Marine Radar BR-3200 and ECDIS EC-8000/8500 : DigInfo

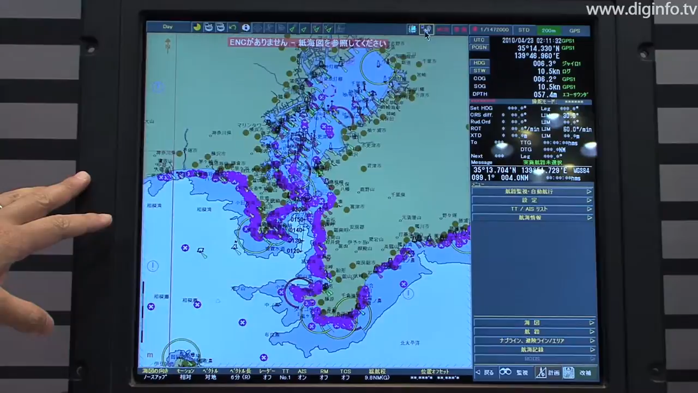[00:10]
and the EC-8000 and 8500 navigation information systems.
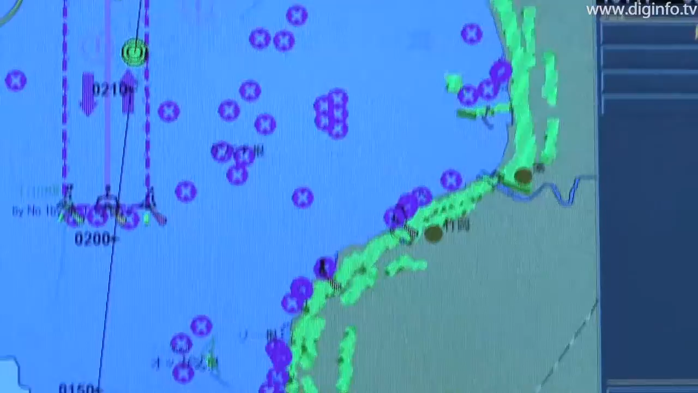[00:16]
The marine radar BR-3200 enables ships to not only determine their own position,
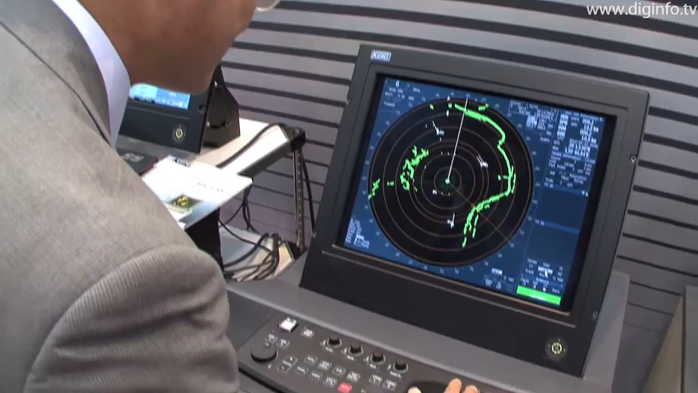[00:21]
but also instantly analyze the positions of other ships and targets such as dangerous obstacles.
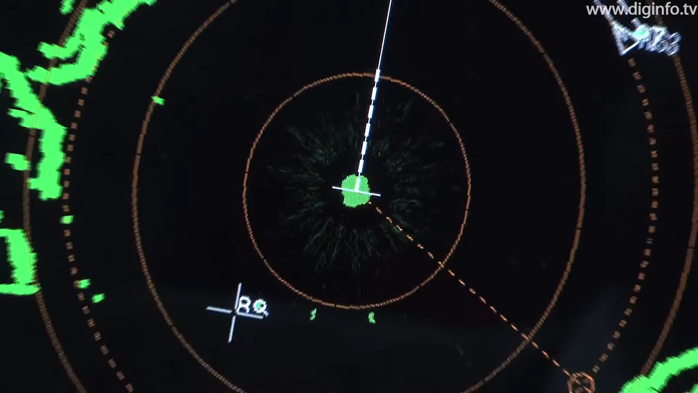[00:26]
This system includes advanced technologies such as ARPA capability for automatic tracking of up to 100 targets. The current radar has been changed from the past. The target, its control ability, is greatly improved.
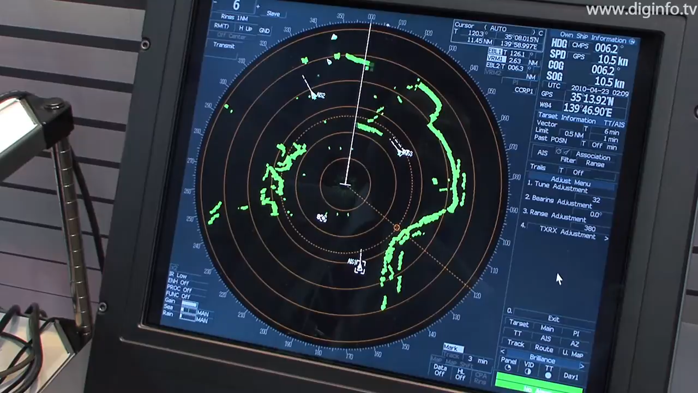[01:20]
The system is available in two-unit and three-unit configurations. Operation is simple using the 23.1-inch high-resolution color LCD. Detection efficiency for small targets in bad weather has also been substantially improved through the latest technology for digital signal processing.
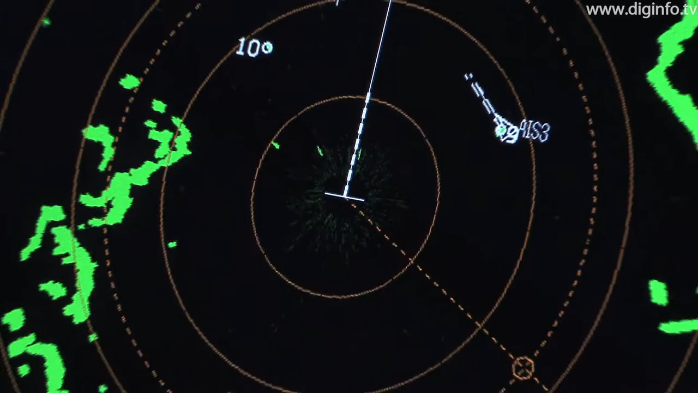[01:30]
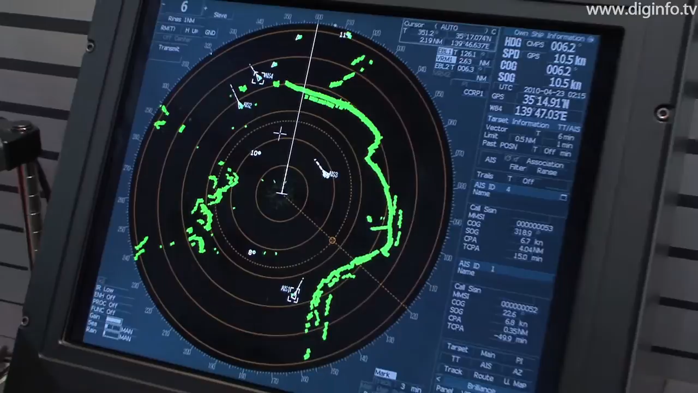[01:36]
These capabilities enable large ships to navigate safely in poor visibility or at night.
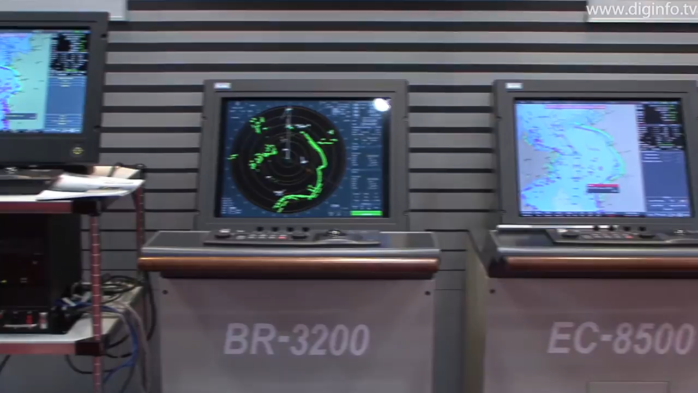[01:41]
On the other hand, the EC8000 and 8500 can show features such as planning mode, monitoring mode and chart correction mode on screen.
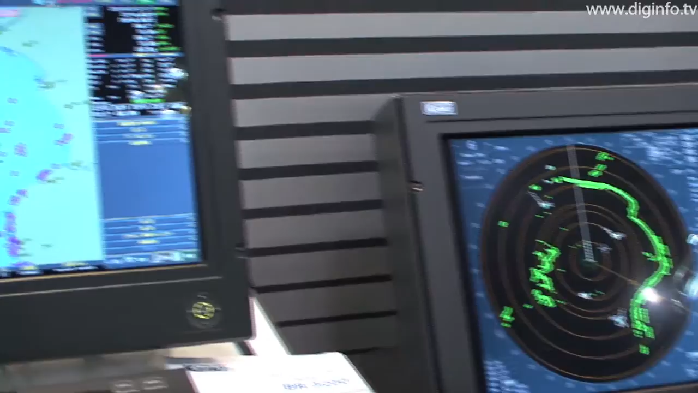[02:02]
GPS data such as the ship's position and monitored courses and the information needed for autopiloting can be displayed on electronic charts.